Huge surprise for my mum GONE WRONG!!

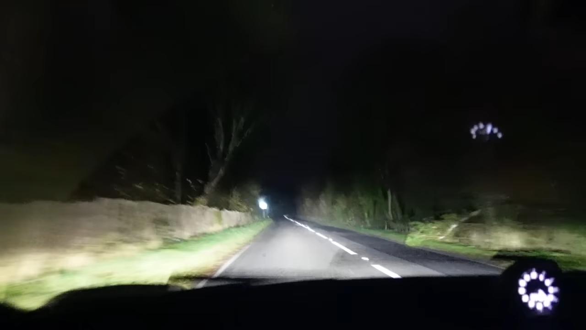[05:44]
our favourite guy seen him a lot recently this is the current situation it is literally night time and we still still haven't made it somewhere
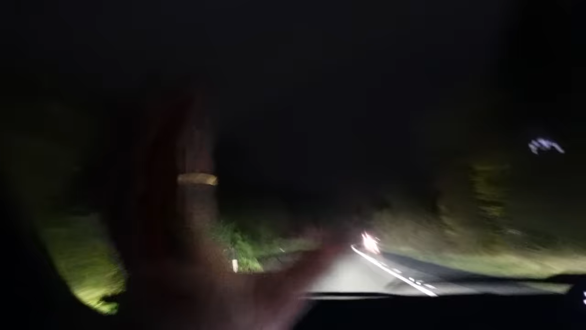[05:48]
that should have taken us literally less than two hours has taken about eight not even joking and a good eight hours later here we are